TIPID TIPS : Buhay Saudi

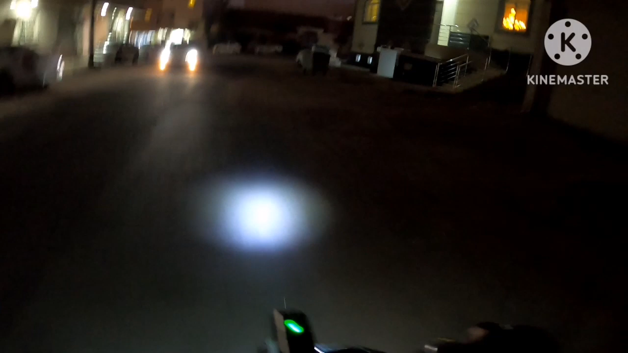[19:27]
Kasi sure, madilim na. So kaya, dito na sa kalsada.
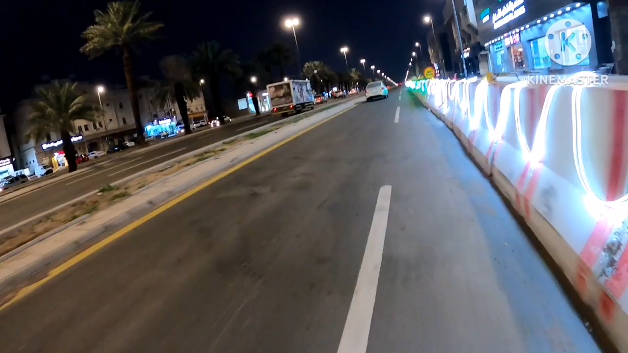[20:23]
Wala silang tumabi, wag nila ako sabitan. Aba! Haba. Haba pala ng construction na to. Pero mamaya pagbalik, baka dito pa rin ako dumaan, dito na lang ako sa loob.